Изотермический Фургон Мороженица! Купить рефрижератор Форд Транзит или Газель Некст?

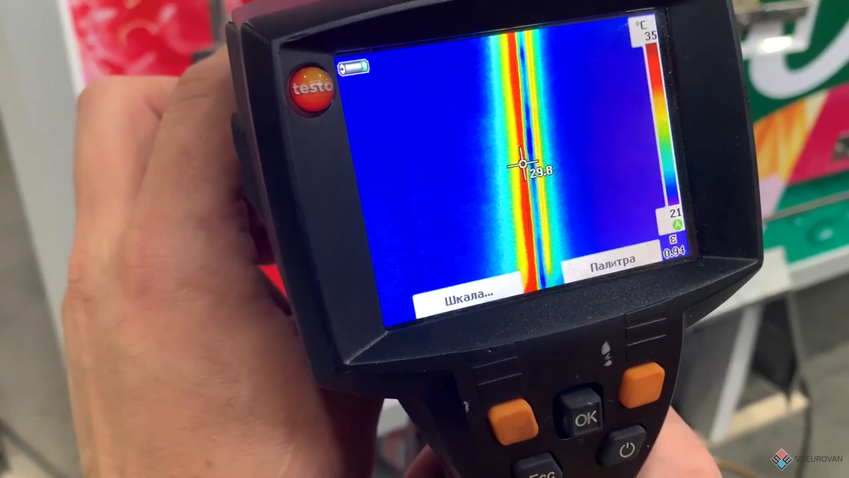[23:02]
On screen: scale top 35°C, scale bottom 21°C
Ну, вот видно, да, что красная полоса, это у нас...